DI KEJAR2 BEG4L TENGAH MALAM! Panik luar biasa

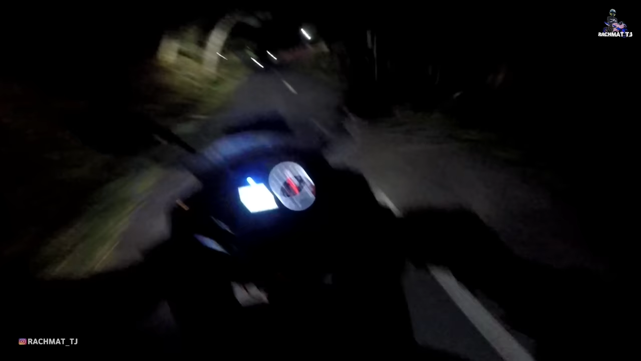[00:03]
Ini di belakang gua kayak ada motor, cuy. Apa sih? Sialan. Kosong.
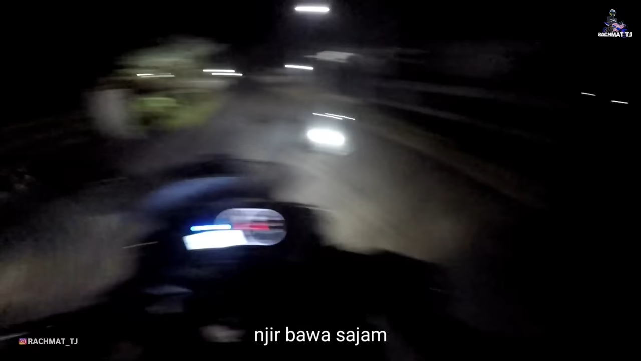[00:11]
Ngeri, cuy.
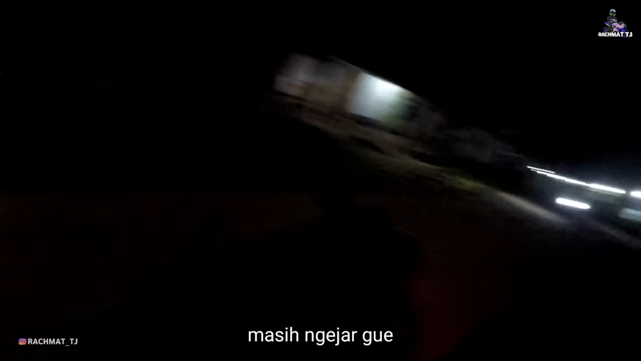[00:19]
Sialan.
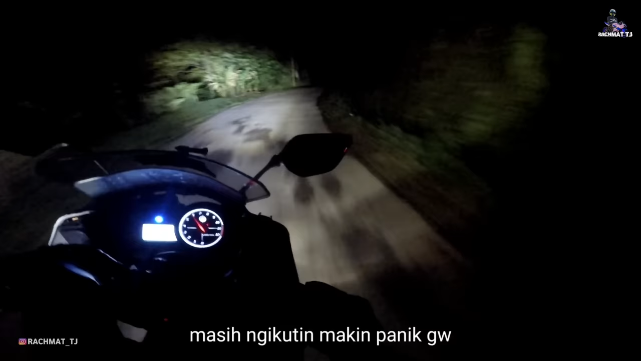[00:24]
Kosong. Anjir. Sialan, ngikutin gua, cuy.
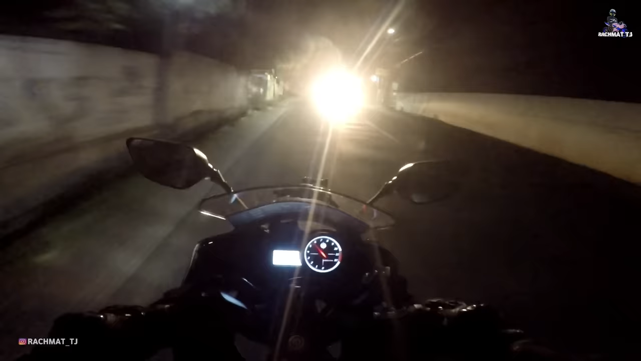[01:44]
Ini gak enak nih jalannya ini. Ini cocok, gak enak, anjir. Oke, lanjut bro, lanjut. Ini enak banget nih buat ngebut, tetap enggak. Jangan ngebut. Santuy. Ini dingin banget, serius.
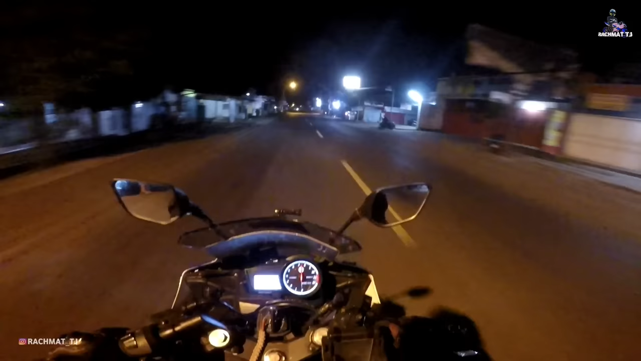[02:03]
Tengah malam kayak gini, dinginnya luar biasa, kampret. Padahal udah gue udah pakai jaket ini, cuy. Apalagi nggak pakai jaket ya, bahaya banget, cuy.
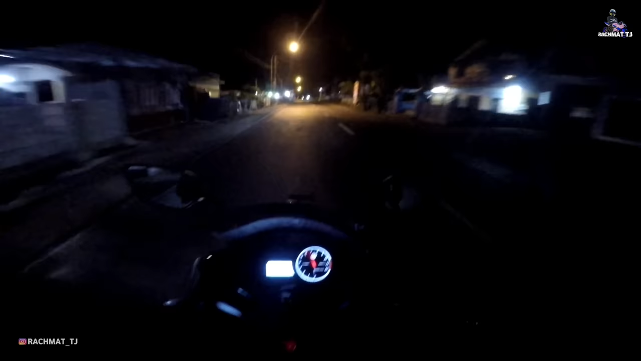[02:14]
Emang sekarang nggak kenapa apa ya, cuma dingin, cuma katanya itu efeknya nanti, cuy. Kalau kita udah berumur, cuy. Wih, ini tambah sepi nih jalannya kalau tempat kayak gini nih. Tuh kan, udah sepi banget. Terang banget lampu gua, cuy. Naik ke atas apa gimana ini? Mantap.
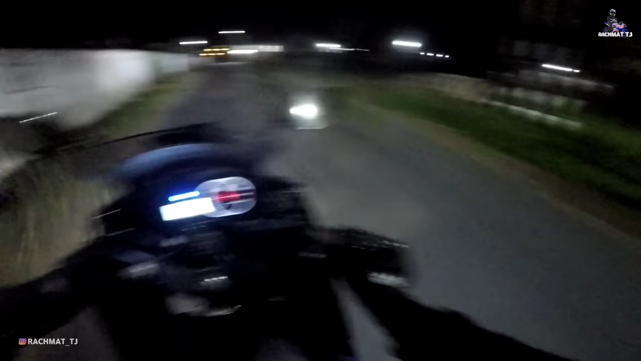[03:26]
Sialan. Ngikutin gua. Anjir, masih ngikut. Masih di belakang gua, cuy. Gua ngebut.
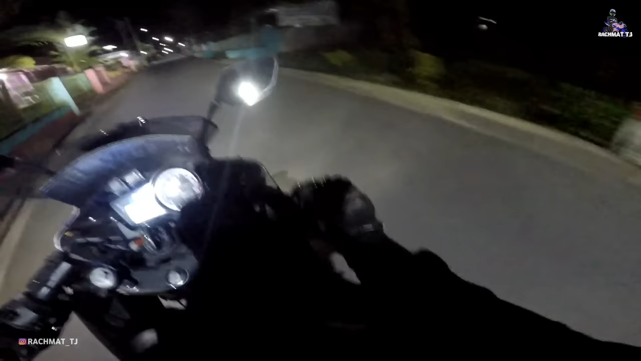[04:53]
Sialan. Enggak. Jangan berhenti, pokoknya apapun yang terjadi, jangan berhenti, mat. ini udah tengah malam dan gue sendirian soalnya. Tenang, jangan panik, ngebut, tetap hati-hati juga.
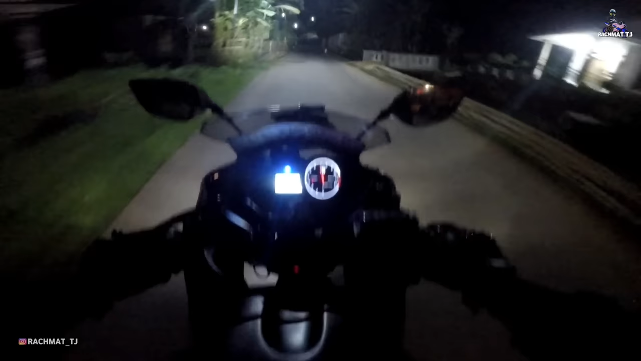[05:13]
Tenang, ini masih ada rumah, masih banyak rumah, tenang. Anjir, masih di belakang gua.